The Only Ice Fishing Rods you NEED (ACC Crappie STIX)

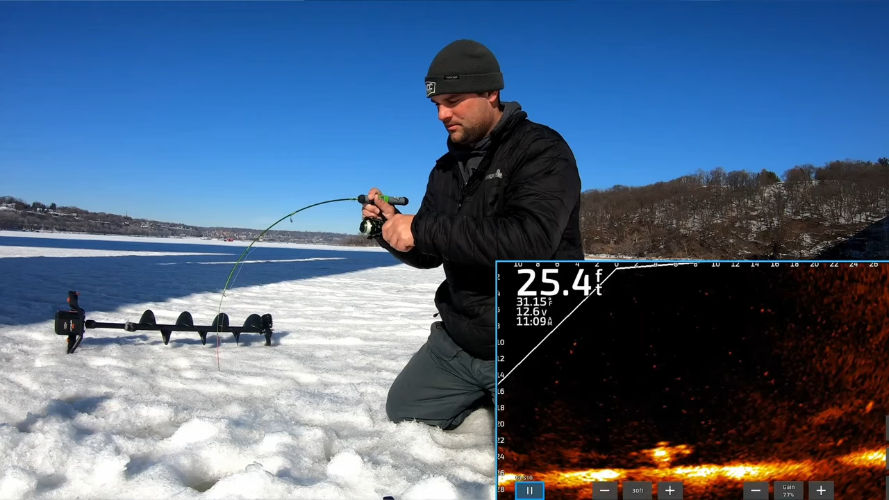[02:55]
On screen: depth 25.4 ft
and then they do have both models the super grip which is just the rod bands as you can see on this model or they have the real seat if you prefer that one as
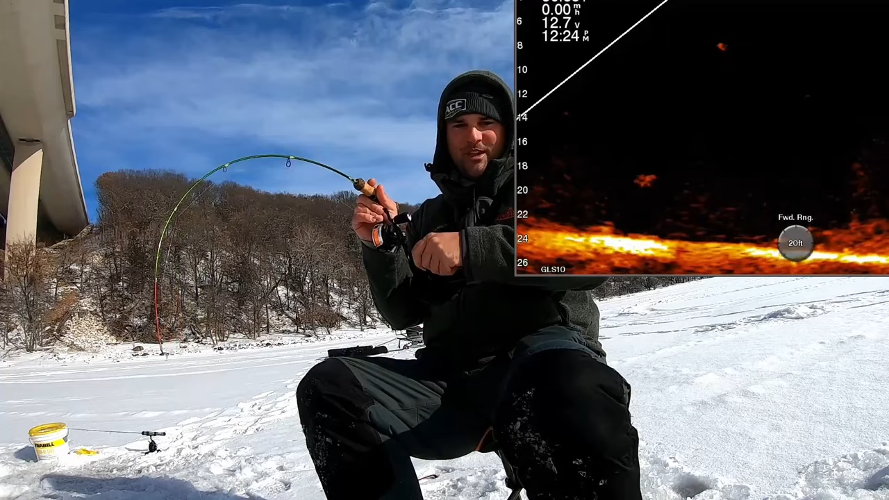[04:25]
ounce lipless or a 16 ounce spoon this is my go-to everyday crappie